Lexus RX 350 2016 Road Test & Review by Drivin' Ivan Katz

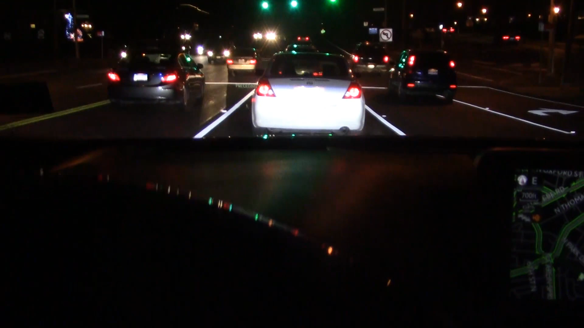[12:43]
I just put it up to resume, and then it resumes, and it will keep me a safe distance from the car in front of me.
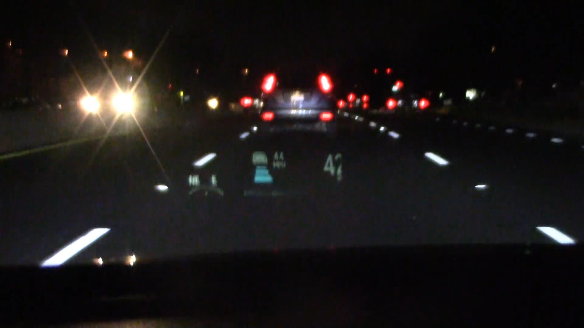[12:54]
Right now, as you can see from the heads-up display, there's three car lengths. But I like to keep it at one car length because it makes it less intrusive. And there you go.
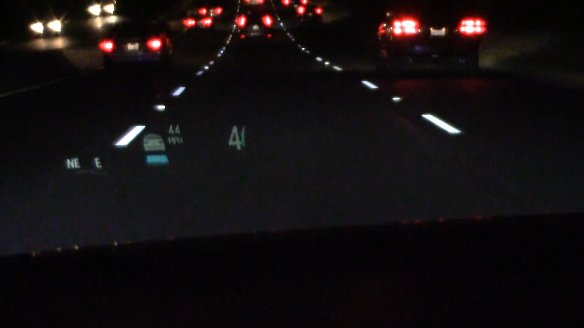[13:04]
Now I'm set to the shortest distance, so it will keep me at this speed. And I'll go ahead and increase it up here to 54 miles an hour. And so anything that happens in front of me, I could be in Maine driving all the way down to Florida. And if there was enough gas, it would keep me going the whole time. And even if traffic stopped, all I would have to do is just tap the cruise control
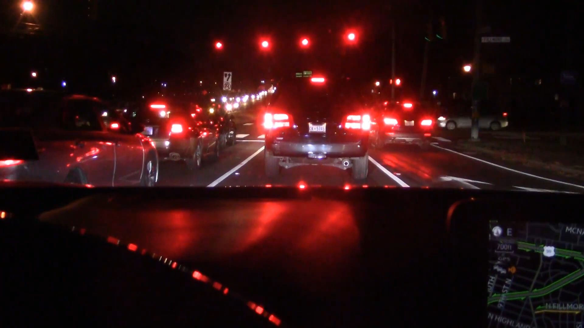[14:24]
It's absolutely incredible. And you also have the lane keep assist.
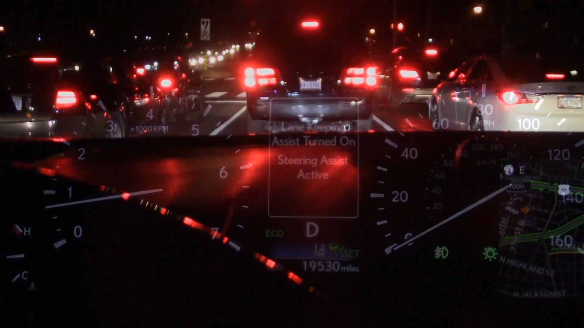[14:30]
And let's see how it does. I'm covering the steering wheel just in case. But it actually will steer me back into the lane. And if you're not holding on to the steering wheel, it will let you know that you're not holding on to the steering wheel. And it will tell you to grab the steering wheel, or else it'll beep at you and be quite mean. Okay, so there you go. This is virtually a self-driving car in many ways.
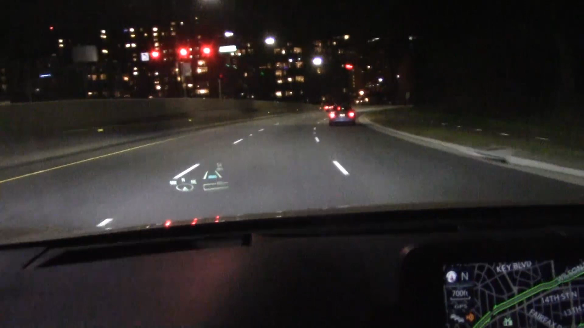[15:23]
But the cruise control that stops for you, accelerates for you up to a certain amount of speed. So you never have to worry about speeding. It actually will keep you out of speeding tickets too. So it can even save you money.